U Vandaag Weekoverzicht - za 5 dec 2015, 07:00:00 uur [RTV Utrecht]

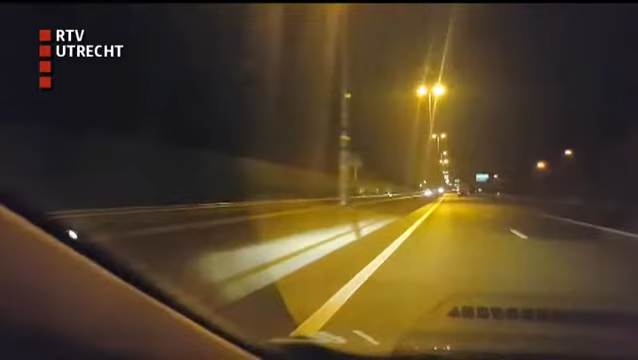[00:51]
Hij rijdt gewoon tegen het verkeer in. Om half 1 vannacht ziet hij op de A1 een auto aan de andere kant van de vangrail dezelfde kant op rijden. Met 120 kilometer per uur. Ik dacht eerst nog dat er een spitsstrook open was wat ik niet gezien had ofzo.
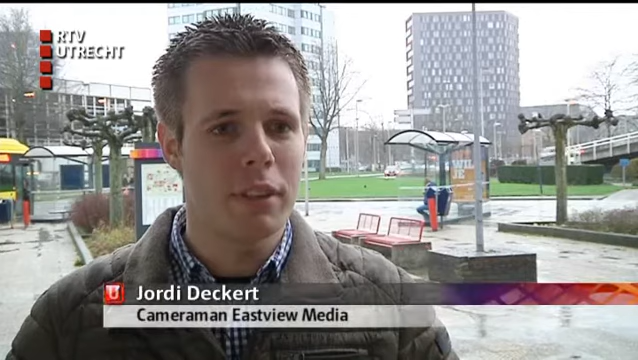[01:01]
Maar ik kwam dichterbij en toen dacht ik nee, dit is echt, die rijdt gewoon aan de verkeerde kant.
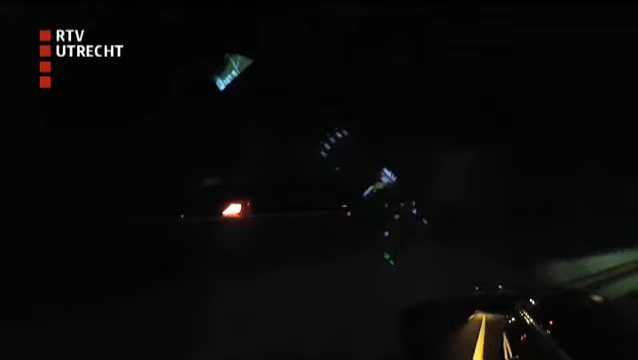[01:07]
Jordi zet de camera boven zijn dashboard aan en belt 112. Boven de bewuste rijstrook gaan rode kruizen aan, maar die hebben geen effect. Hij was zelfs nog aan het licht zijn. Dat hij dacht van, die automobilisten die hem tegenkomen, dat is echt niet goed.